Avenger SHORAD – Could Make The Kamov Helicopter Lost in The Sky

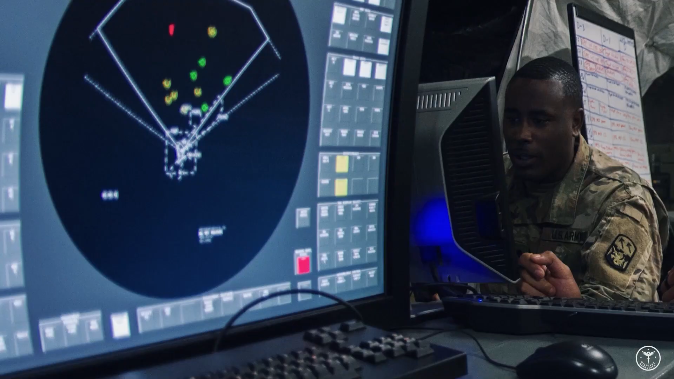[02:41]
The measured range to the target is processed by the fire control system and is used for automatic start-up when the target enters the area of reach of the Avenger SAM system.